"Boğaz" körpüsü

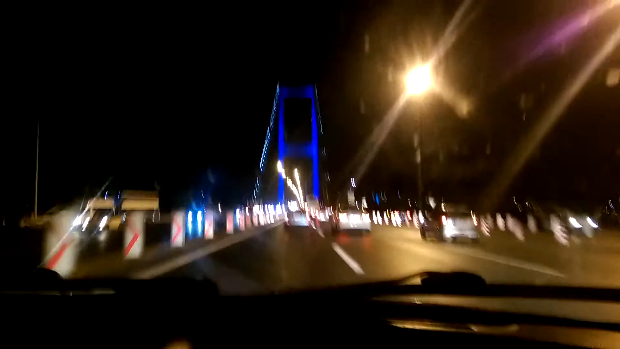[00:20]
Onda ismi aynı mı yoksa? Onun ismi ne? O köprü. Fatih Sultan Mehmet.